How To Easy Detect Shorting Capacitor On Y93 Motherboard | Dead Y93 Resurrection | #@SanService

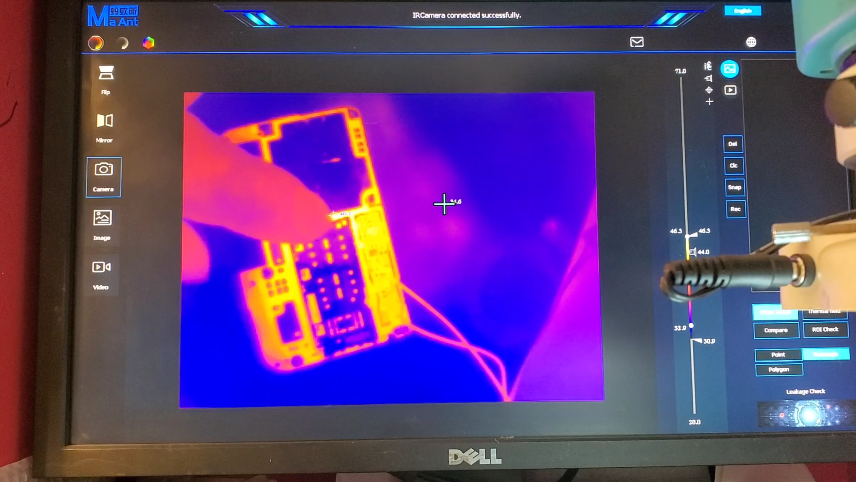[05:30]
It is hot wool machine, wool man board.
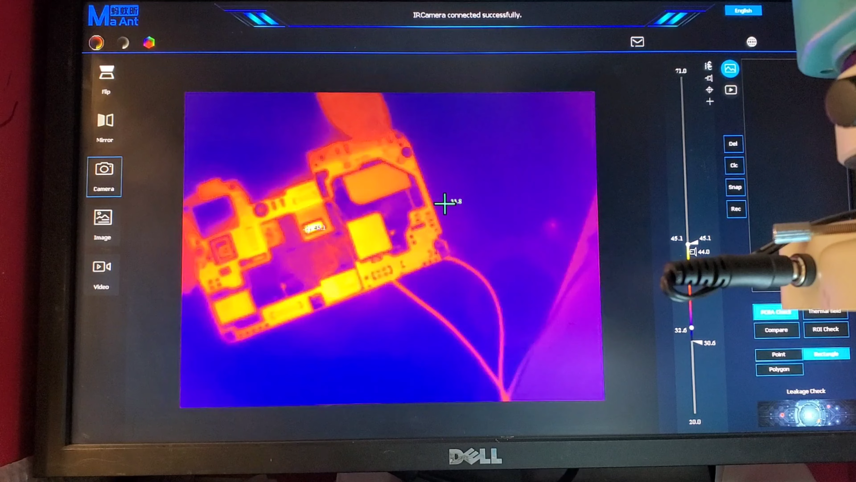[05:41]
Yeah, this is the line that shot to the crown. Yeah, this. Yes. VPHPWO. Yes. This one shot to ground.
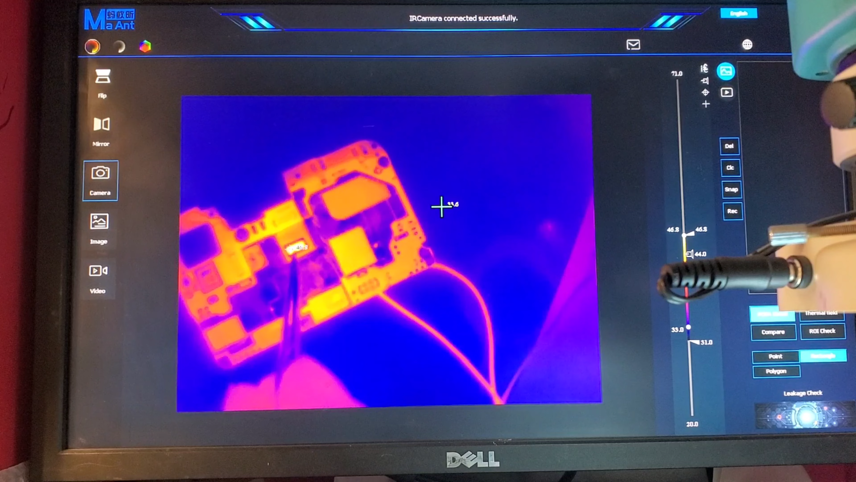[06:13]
Now we are testing with the temperature camera. Wow. Hot. Wow, hot around this.